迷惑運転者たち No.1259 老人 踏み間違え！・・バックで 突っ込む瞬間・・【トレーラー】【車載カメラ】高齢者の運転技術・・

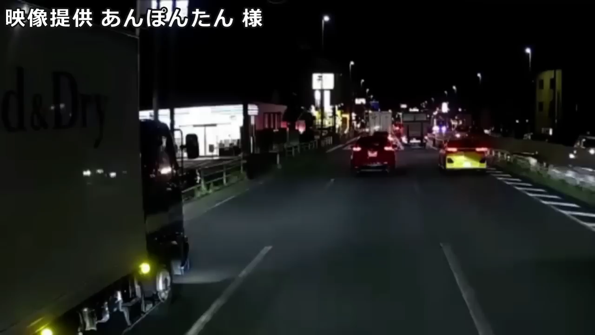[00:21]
こりゃこの4トンびっくりしたよね。こりゃねえだろバイカツは。こりゃこの4トンびっくりしたよね。